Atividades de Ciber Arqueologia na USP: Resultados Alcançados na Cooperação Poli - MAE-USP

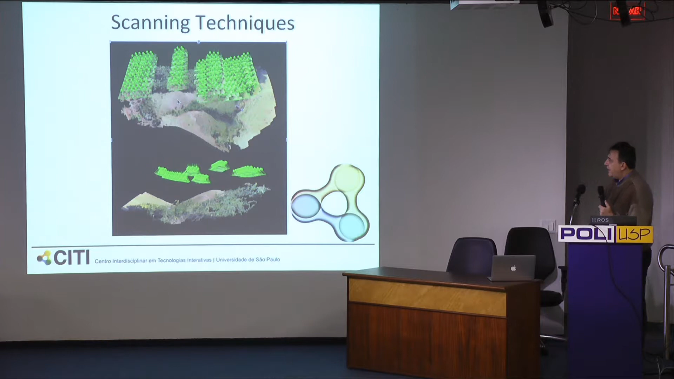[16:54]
Aqui, por exemplo, um exemplo de técnicas que nós usamos.
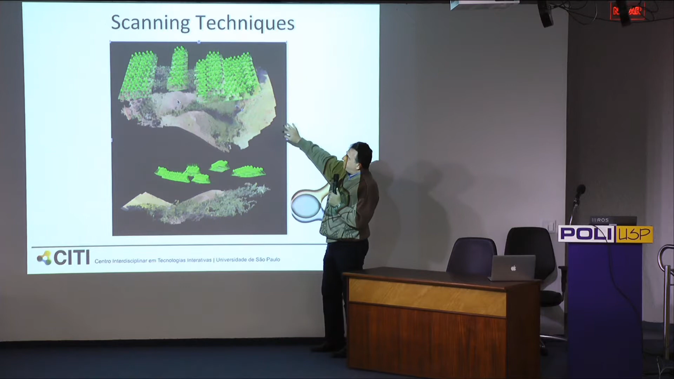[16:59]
Essa é a topografia, na verdade, não é de Itapeva, é de dourado. Esses pontos em amarelo são posições de drone.
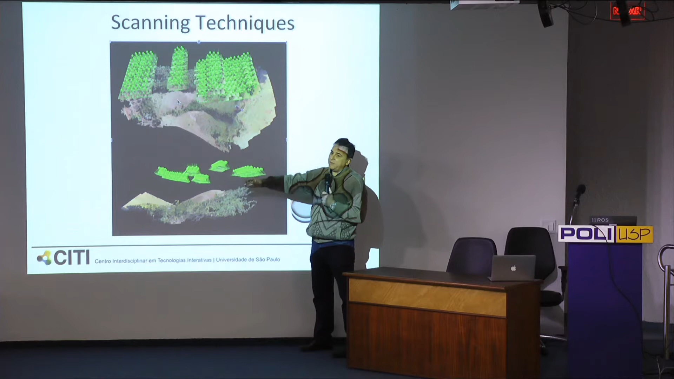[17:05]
O nosso drone, ele virou um scanner 3D. Então, ele escaneia qualquer coisa agora. A gente dá o objeto que a gente vai escanear, a gente escaneia com muita precisão. Aqui nós tiramos em apenas uma tarde, duas mil fotos do sítio arqueológico. Aqui, por exemplo, tem um exemplo da reconstrução com laser do paredão de Itapeva, do abrigo.
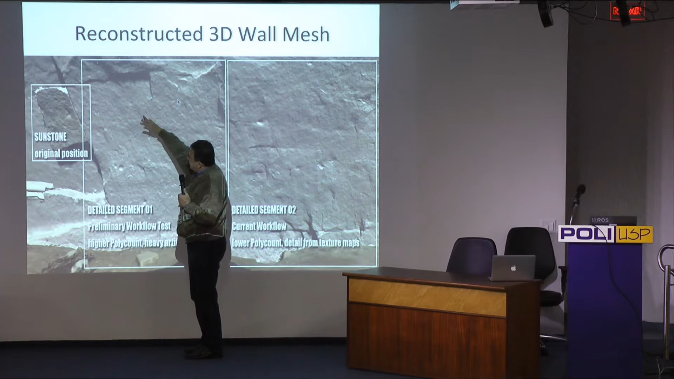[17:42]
A gente fez marcações de pontos notáveis, como a pedra do sol, o que a gente chama aqui do quadrante de Haitai. o quadrante de Haitai,
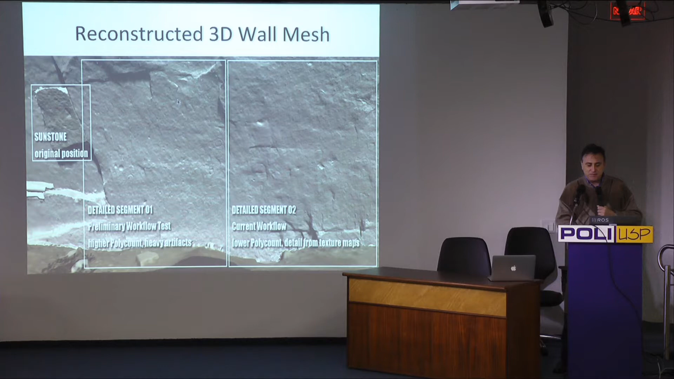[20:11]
Aqui existem uns exemplos de como a gente pega os dados e a gente vai enriquecendo os dados com informação visual significante. Na verdade, a gente usou três técnicas de escaneamento,